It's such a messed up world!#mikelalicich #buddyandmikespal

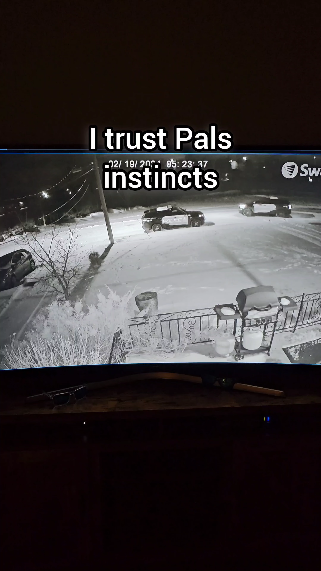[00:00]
as you can see, the police were out front of my house at 5:30 this morning. I'm an early riser. I let Pal out around 4:45 in the morning.
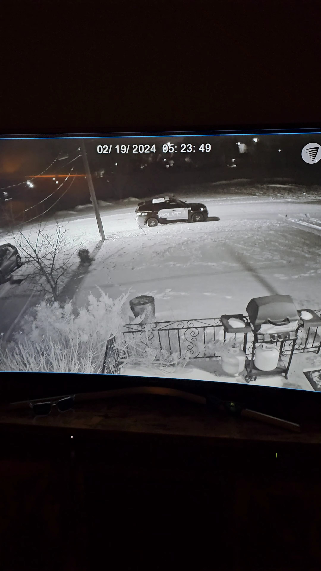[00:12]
He goes out, does his business, comes in. I leave the screen door open, but I leave it locked.